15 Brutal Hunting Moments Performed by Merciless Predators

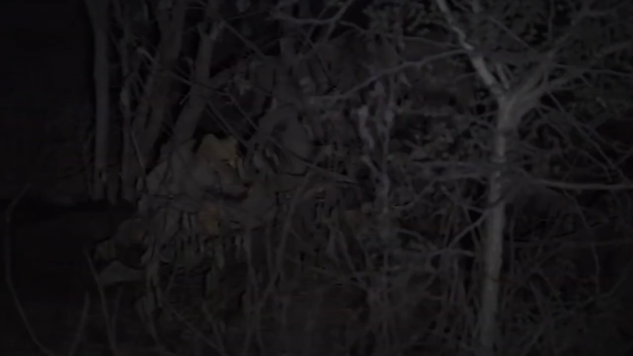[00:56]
night falls and temperatures drop the
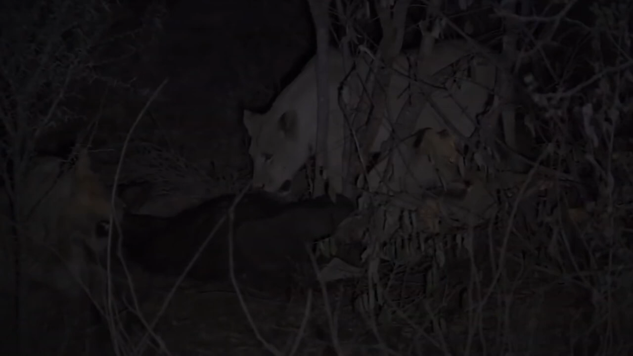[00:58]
felines are ready to eat dinner time can be a noisy affair as the vultures wait their
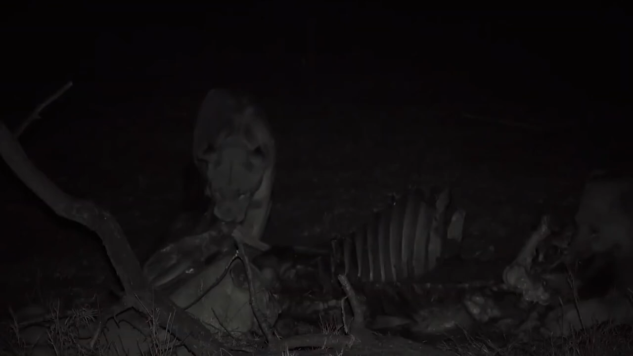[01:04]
turn and take whatever scraps are left after the lions are done feasting